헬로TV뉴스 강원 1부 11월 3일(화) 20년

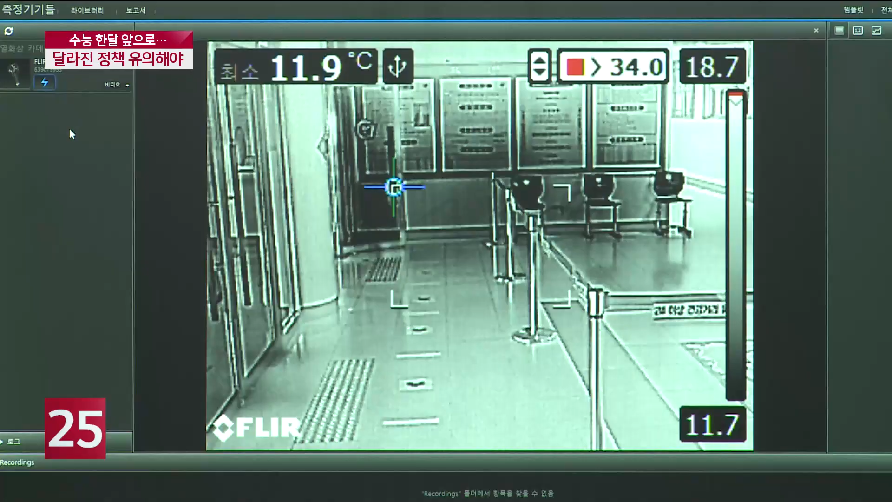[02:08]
On screen: min 11.9°C
모든 수험생과 감독과는 시험장에 들어가기 전에 발열 검사를 받아야 합니다.